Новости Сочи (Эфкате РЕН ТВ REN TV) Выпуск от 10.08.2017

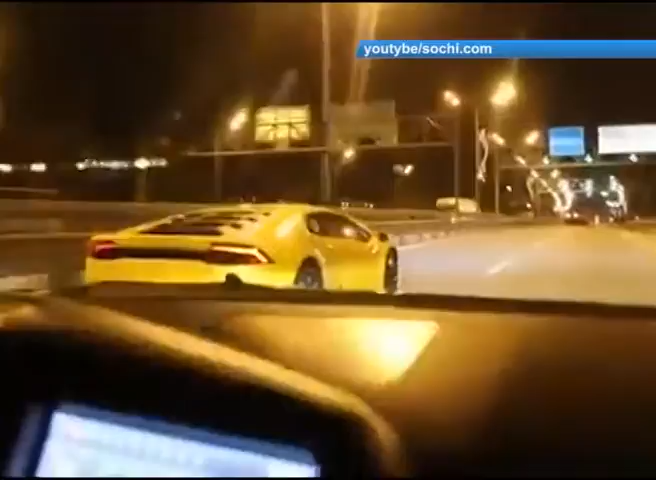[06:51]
Благо гонщикам повезло. Инцидент обошелся без ДТП, сообщает российская газета. Сейчас по имеющимся фото и видеоматериалам устанавливают личности нарушителей.